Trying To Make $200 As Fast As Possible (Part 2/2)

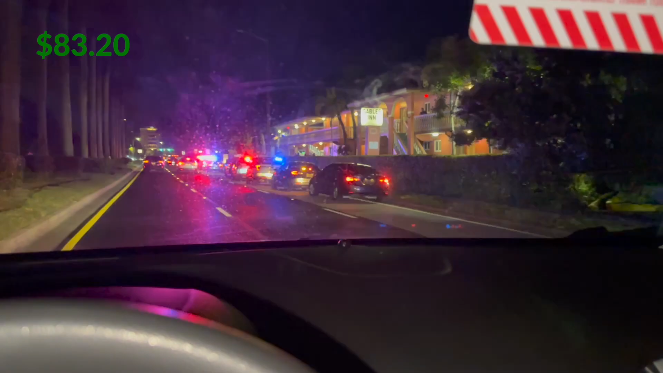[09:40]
go bro what is all these cops here is this uh like a hotel the UN football team just won are they is that is that what it is that's probably what it is man
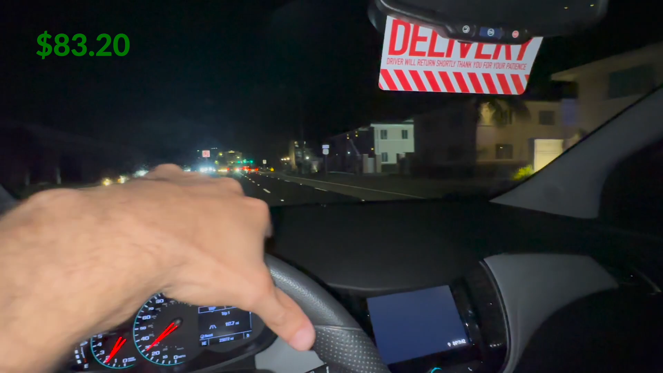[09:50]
the UN football team just beat Texas or Texas A&M and that's a hotel maybe a player or something someone famous maybe there that's crazy I'm gonna tell you look it's I'm I'll
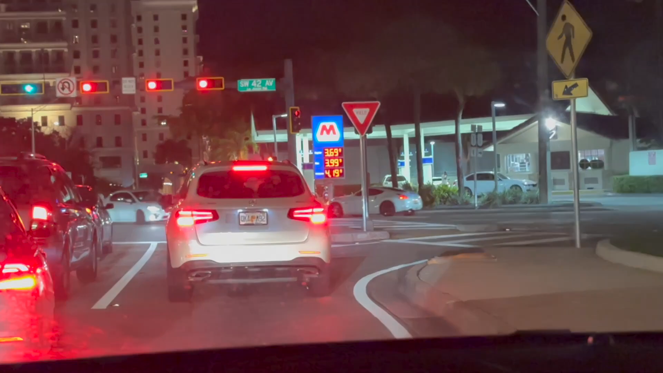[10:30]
uh 369 but you know what I'm not gonna drive all the way to where I usually put gas and then I spent an extra few bucks and then you guys at all you see joey's you know I want to make it exactly how much I spent for the amount of driving I did and so we're gonna do that 369 though usually it's cheaper where I'm at but I'm in coral gables it's expensive here man
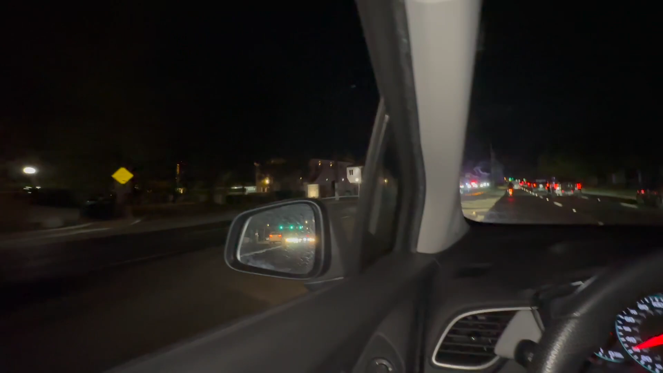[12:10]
but let's check it out what is that a bunch of cops there's a hotel or maybe something maybe maybe something happened maybe
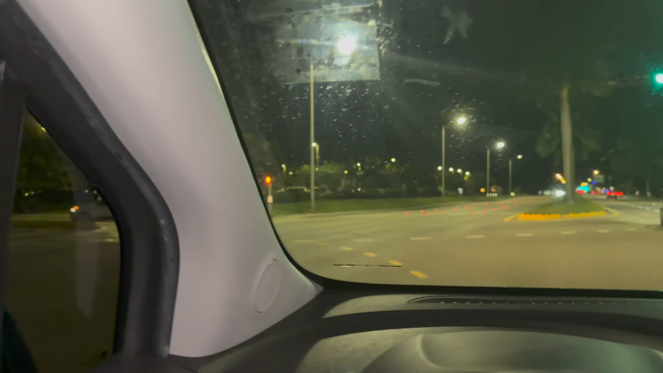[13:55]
delivery the hilton right here and so so we're gonna clock